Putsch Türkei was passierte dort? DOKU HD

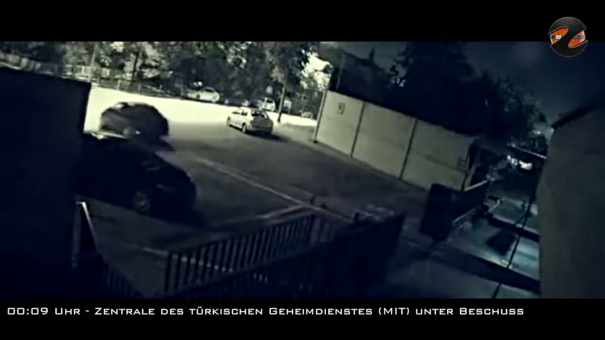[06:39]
Ortszeit 0.09 Uhr. Ebenso wird die Zentrale des türkischen Geheimdienstes von Helikoptern aus in Beschuss genommen.